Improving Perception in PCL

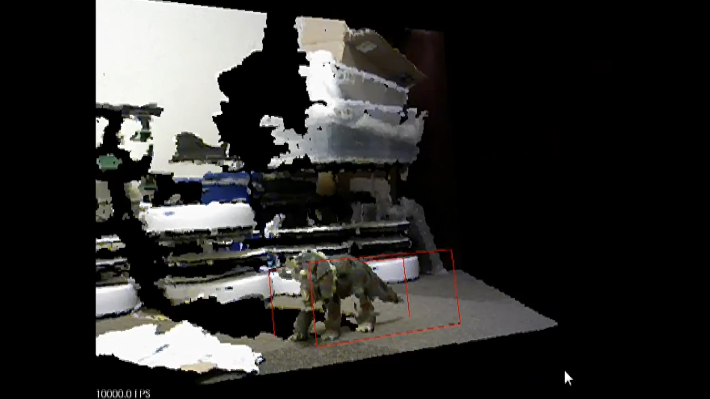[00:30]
are based on template matching and allow us to efficiently detect 3D objects in heavily cluttered environments. The keypoint evaluation framework aims
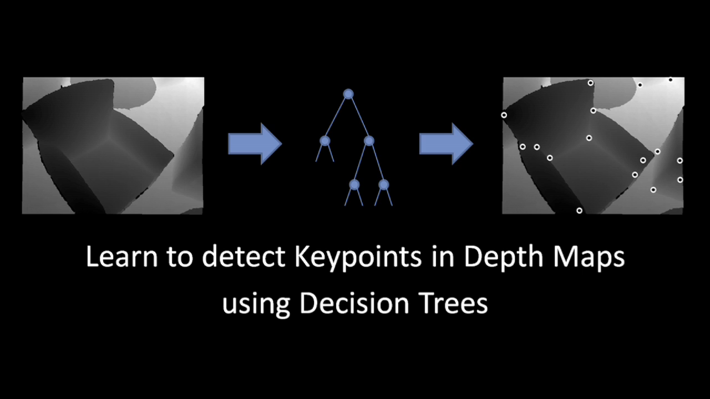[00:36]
for evaluating already existing keypoint detectors in PCL in order to find weaknesses of the existing approaches.